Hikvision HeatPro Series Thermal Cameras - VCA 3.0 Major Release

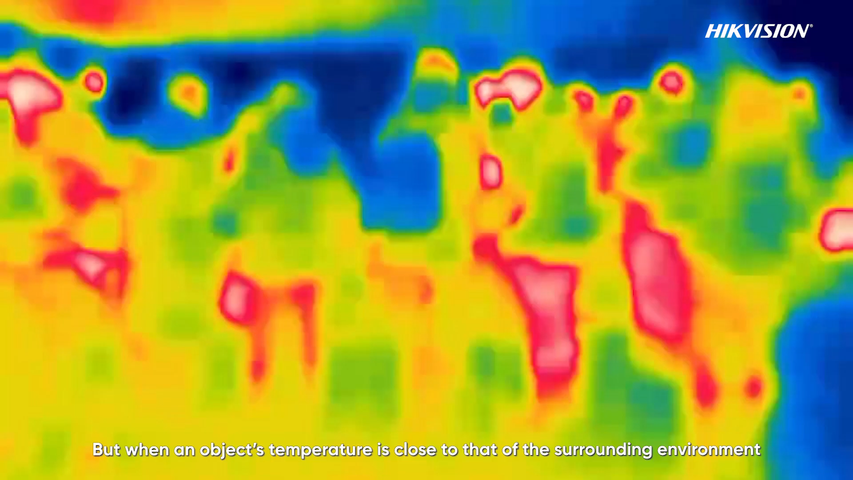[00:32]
But when an object's temperature is close to that of the surrounding environment,
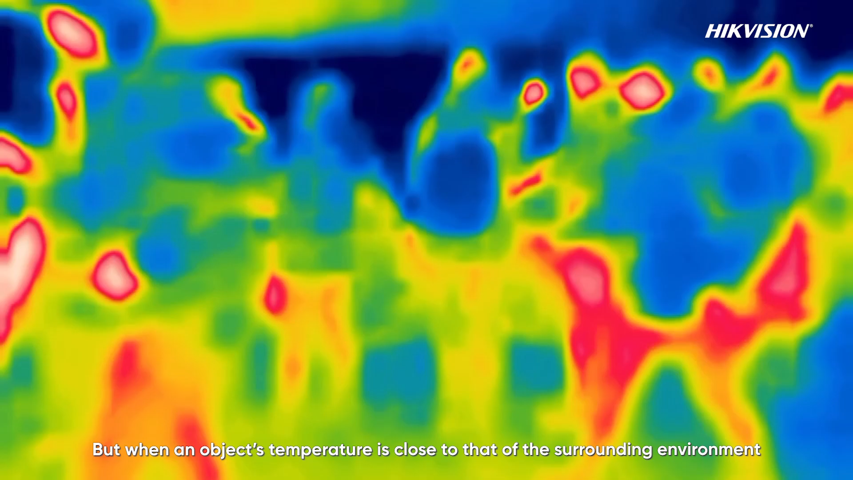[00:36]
it can blend into the background and become invisible in the thermal image.
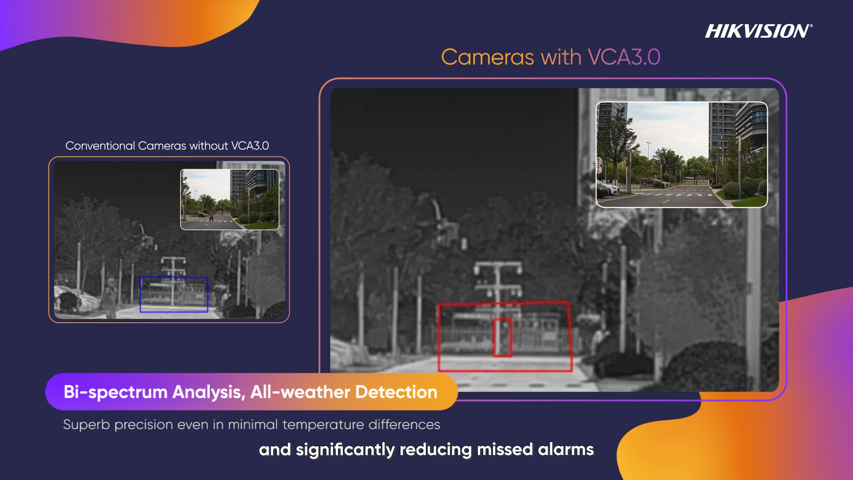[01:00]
even in environments with small temperature differences.
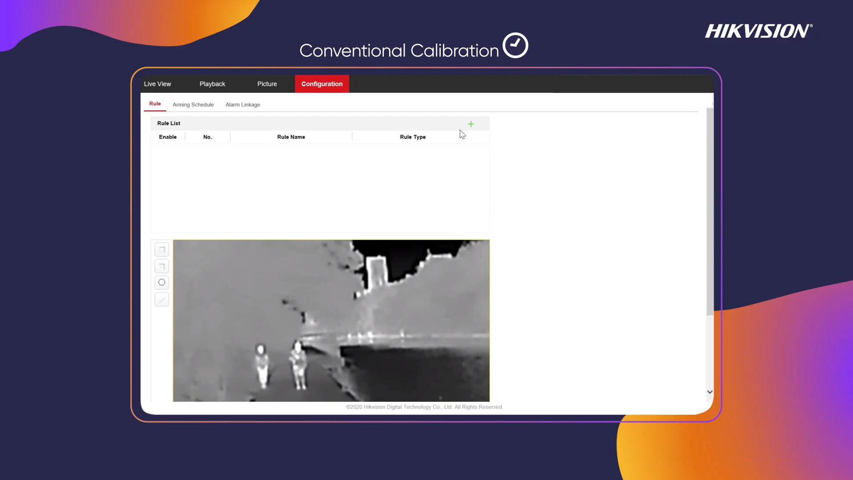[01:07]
Traditionally, thermal cameras require manual configuration of a filter box
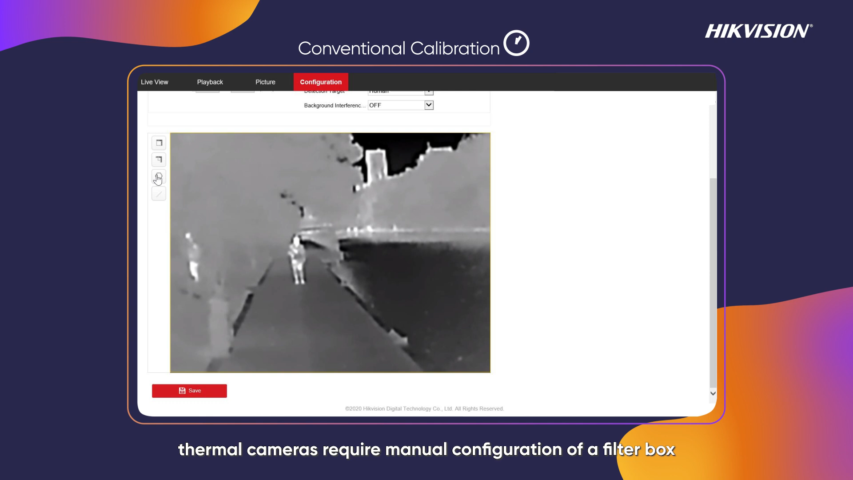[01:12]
according to the size of objects at varying distances to maintain detection accuracy.
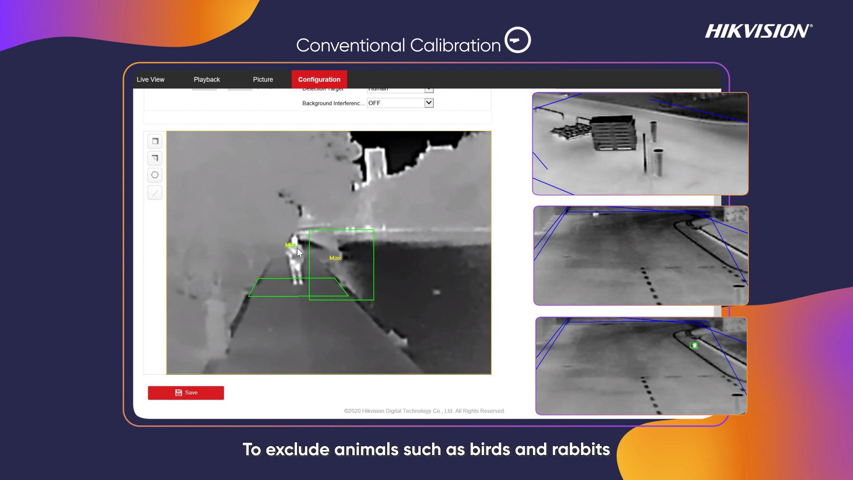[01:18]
To exclude animals such as birds and rabbits, users need to configure each camera individually, which can be time-consuming and complicated, especially in large-scale projects.
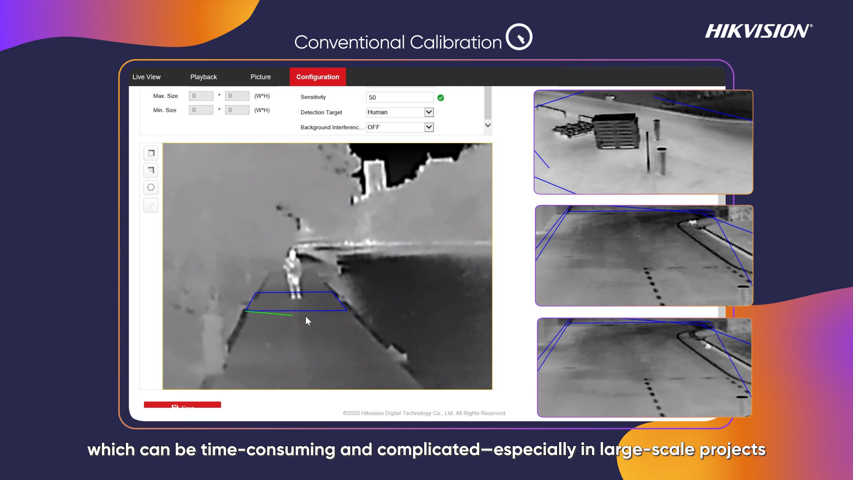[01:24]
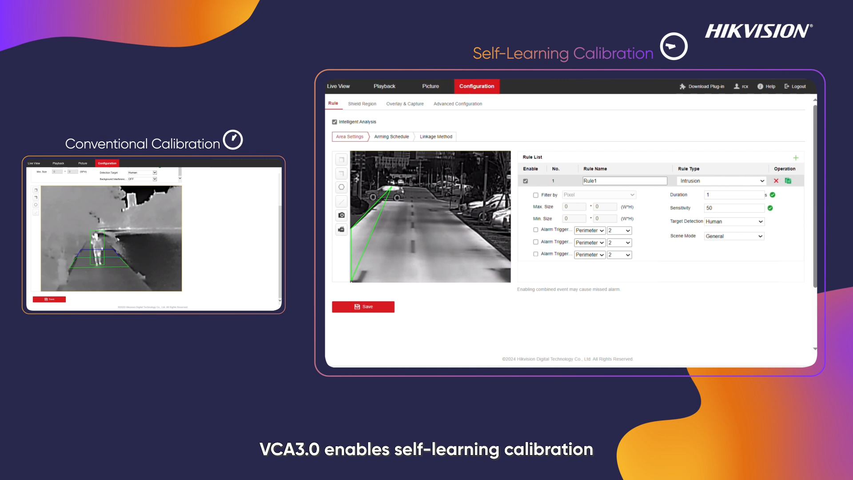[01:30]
VCA 3.0 enables self-learning calibration for HeatPro series cameras. After installation,
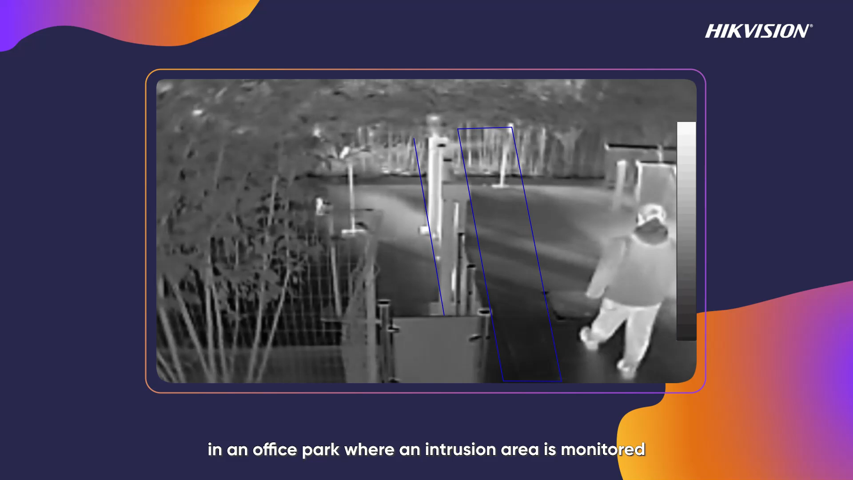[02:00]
For example, in an office park where an intrusion area is monitored, employees may inadvertently cross this area during the day, triggering false alarms.
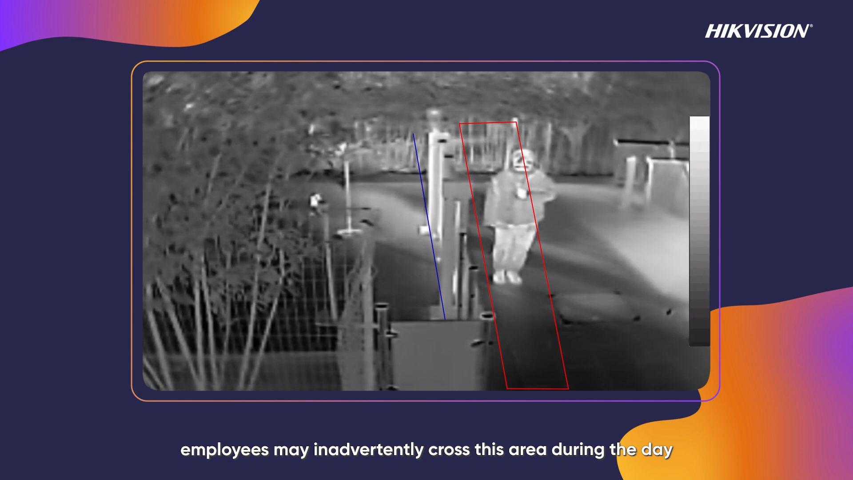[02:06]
By configuring the combined event alarms, only the desired intrusion alarms will be activated,